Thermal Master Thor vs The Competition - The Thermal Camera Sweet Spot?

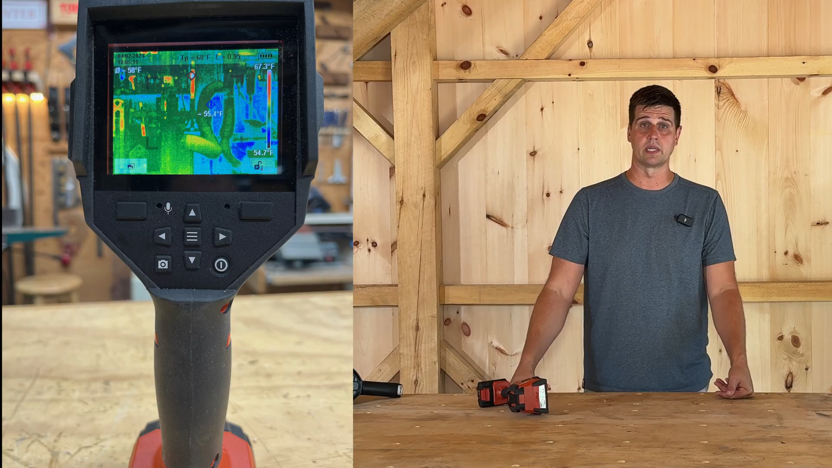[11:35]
the Hilti neuron. They're 12 volts.
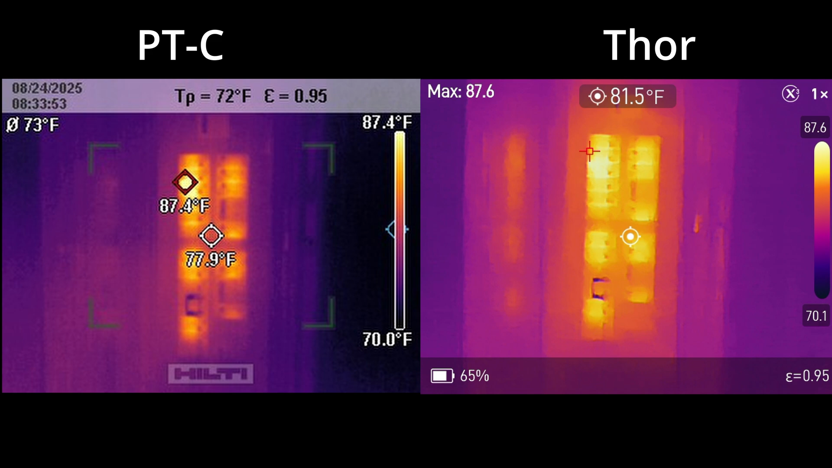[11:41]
In reviewing some side-by-side thermal images, there is a notable difference in image quality between the two. The Thermal Master does edge out the Hilti in presented image quality.